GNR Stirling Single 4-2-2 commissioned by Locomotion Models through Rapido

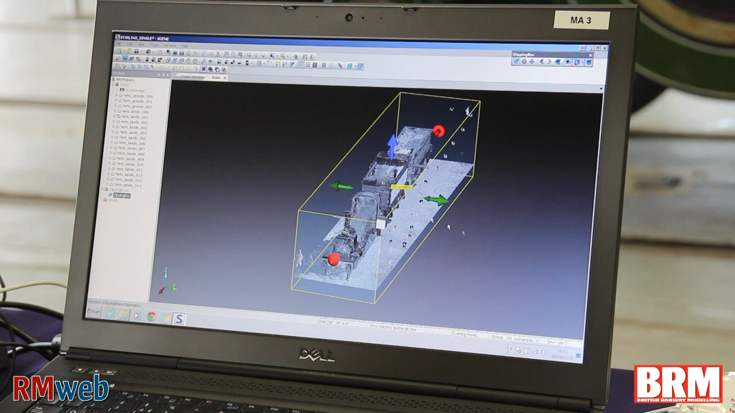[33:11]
is this yeah so um if i hide
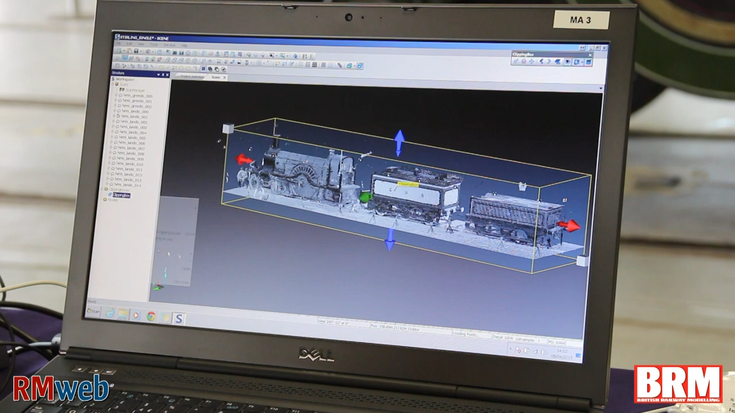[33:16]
that bounding box we this is just the raw data so this
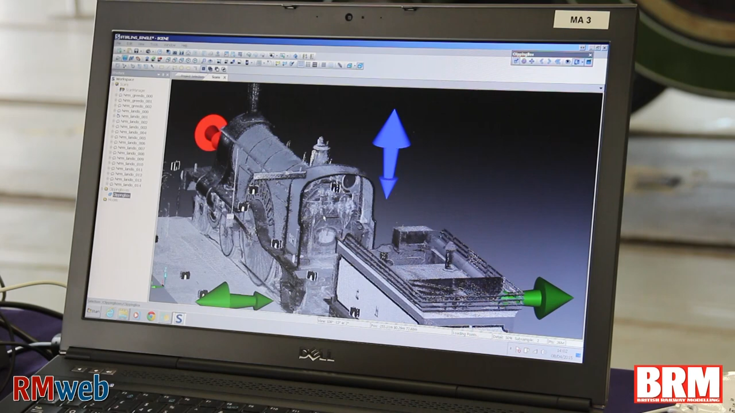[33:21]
hasn't been cleaned up but what we are getting is you know inside the can yeah you
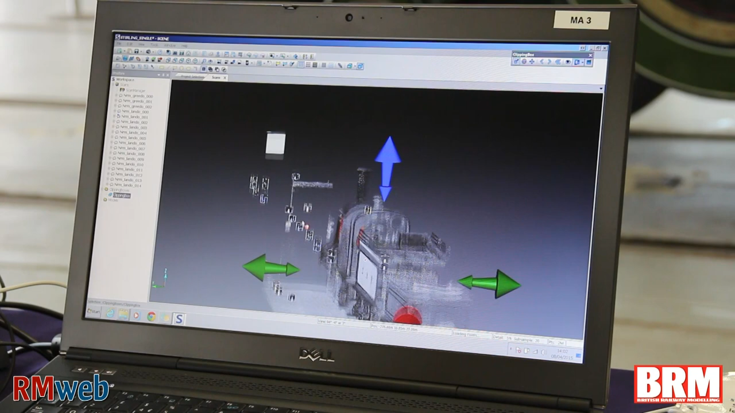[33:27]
know you can see people here that i need to clean up yeah so this is the rawest data in its rawest form yeah so you'll notice that there's some noise here along the the black yeah
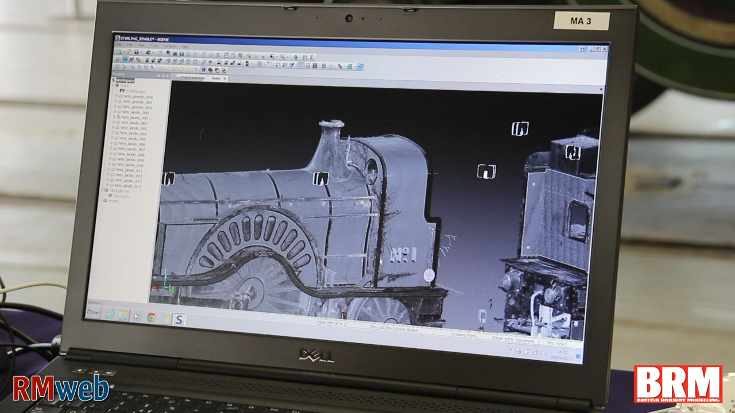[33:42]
you know that's just where the laser hits it at a funny angle and reflects yeah and reflects it so we'll
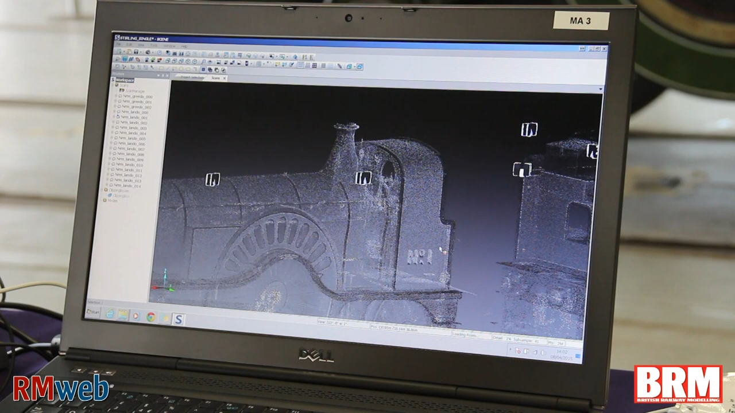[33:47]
clean all that up remove all that stuff
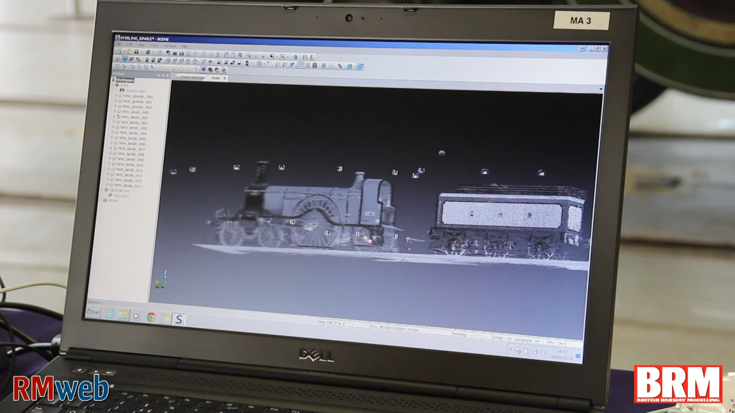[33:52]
but we're getting really good you know really good solve here on the valve gear yeah um bear in mind this is only showing you one tenth of the data that has been captured yeah um you can actually see
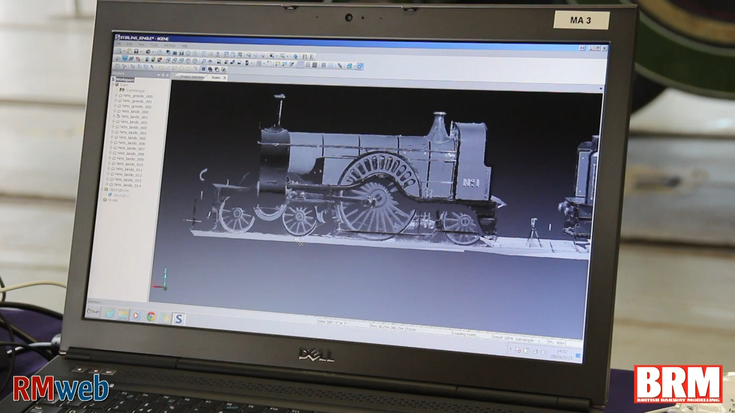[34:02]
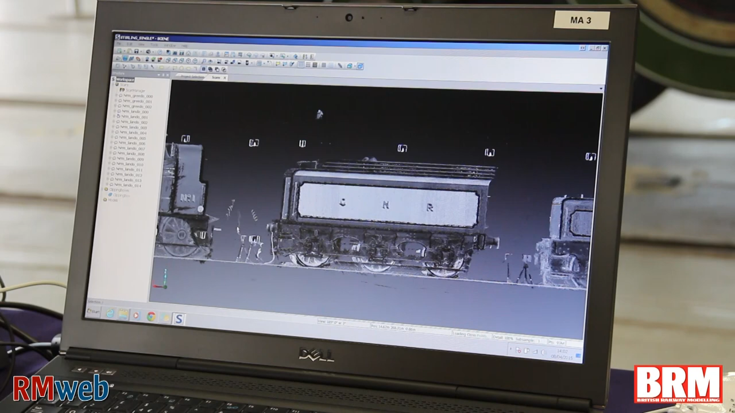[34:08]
you can actually see where the second scanner has been scanned by the first scanner yeah um so this
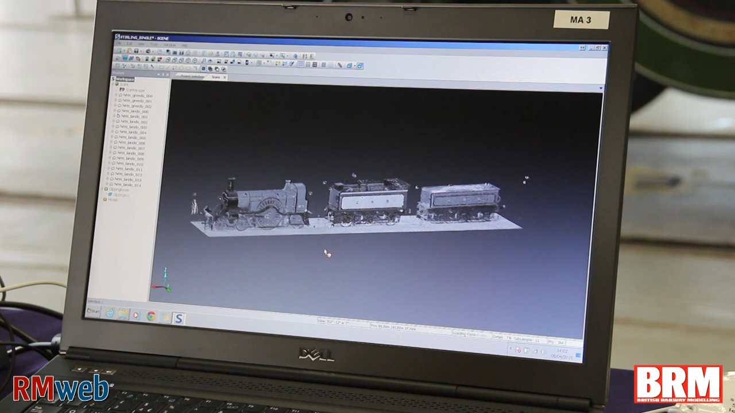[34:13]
will take um some cleaning up not huge amounts yeah but the nicest thing that you you know it also allows
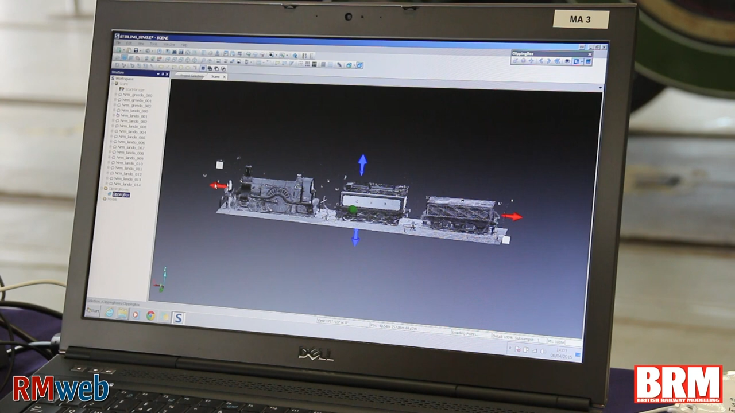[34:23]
you to do um if you do have access to the drawings yeah you can actually do
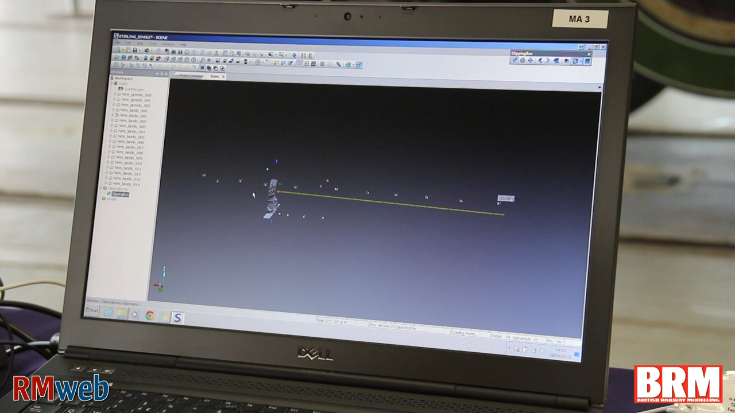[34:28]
some really nice sort of analysis so you can actually look oh
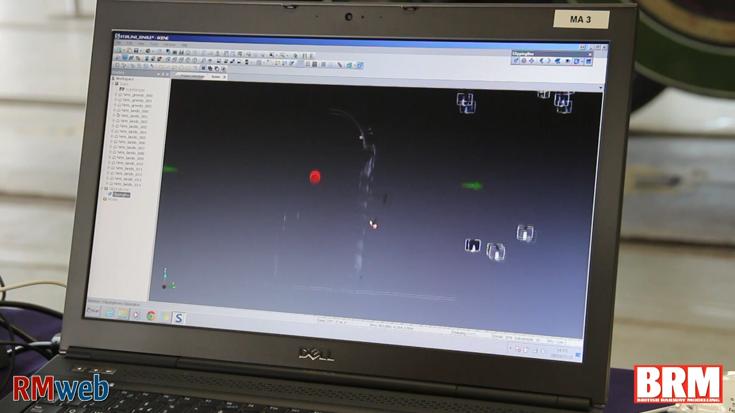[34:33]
yes at the profile of the boiler yeah um if i just pull that
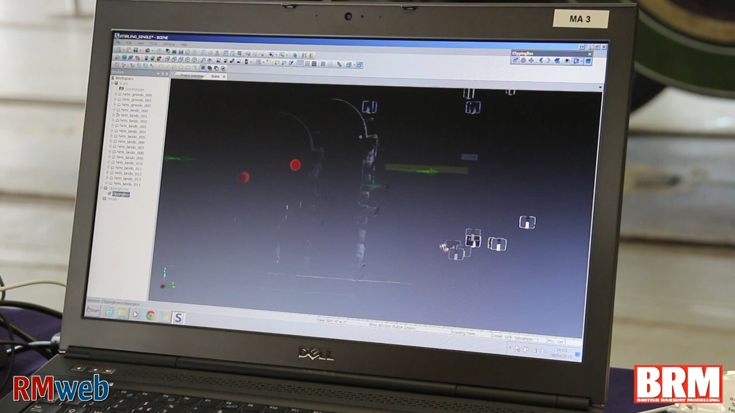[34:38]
so if they do have access to the drawers as well they can do some really nice um hang on just
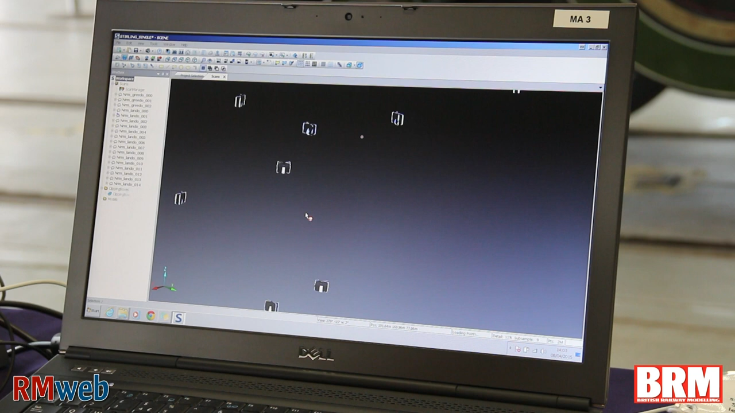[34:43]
i've lost myself there i am
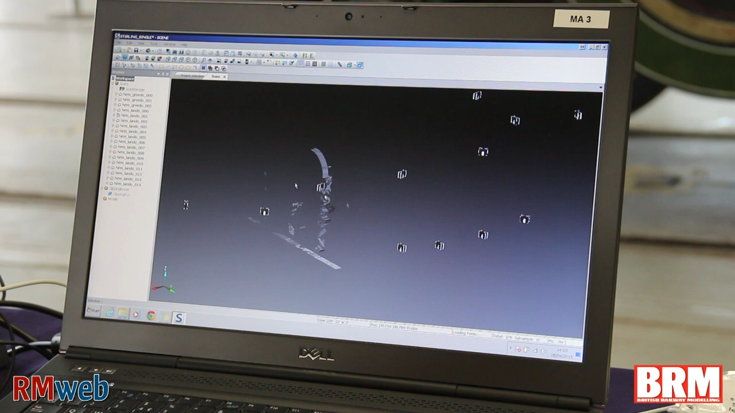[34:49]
so yeah you can build cross sections at any point yeah
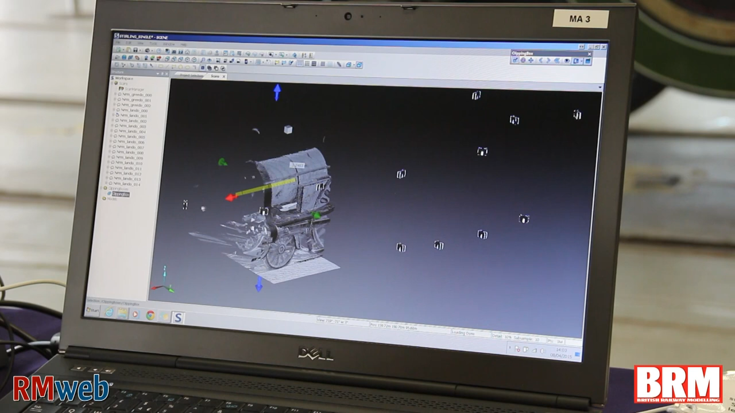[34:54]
absolutely so you know if you want to find out you know how far this box comes out from the boiler yeah you know i mean we can do
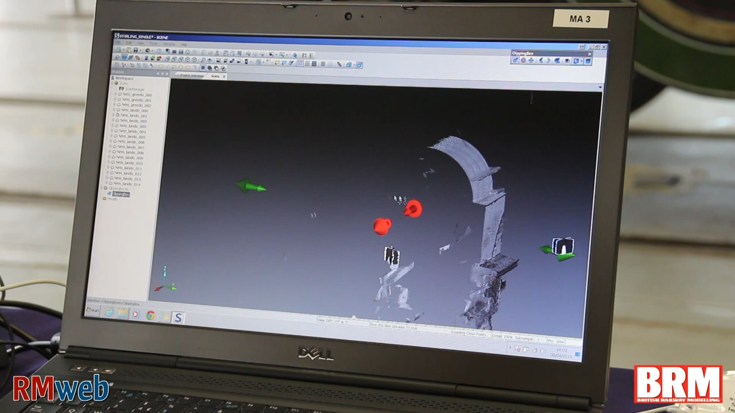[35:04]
i mean i can tell you actually how far you know the exact